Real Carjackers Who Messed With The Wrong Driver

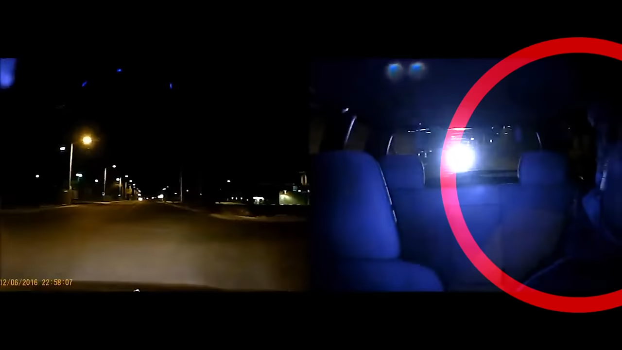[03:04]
a driver who remains unnamed was helping a friend too scared to go to a store in a rough part of town alone things turned wild when a red chrysler 300 looking quite sporty suddenly cut in front stopping sharply in front of our driver's car this kicked off a crazy chase
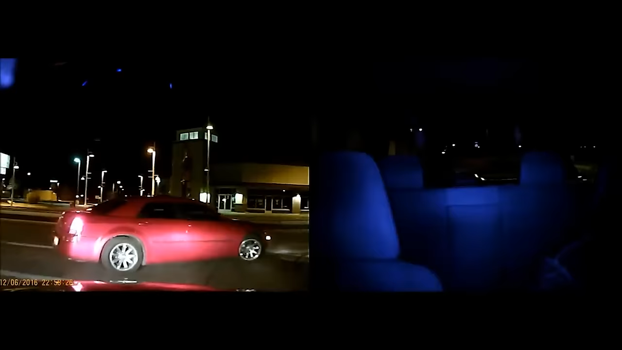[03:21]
with our driver quickly shifting into reverse trying to escape